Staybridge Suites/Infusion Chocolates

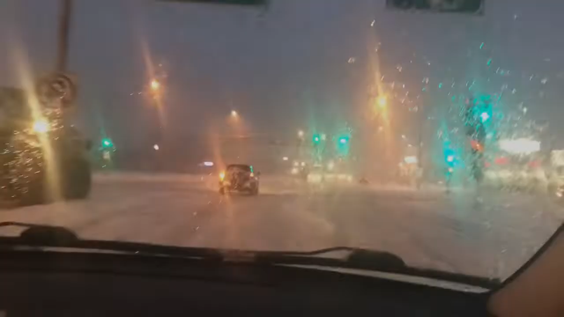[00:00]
oh man first snow of the year January what is this 12th January
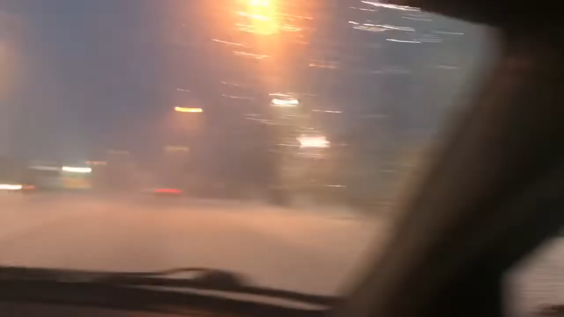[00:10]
12th and we finally have actual snow on the road we are headed to Wisconsin Madison well a little town right outside of it called Fishburne but it's really really close to Madison we are going really really slow we're about 20 something miles per hour so let's see how long it takes us to get there it's currently 6 6 48 a.m.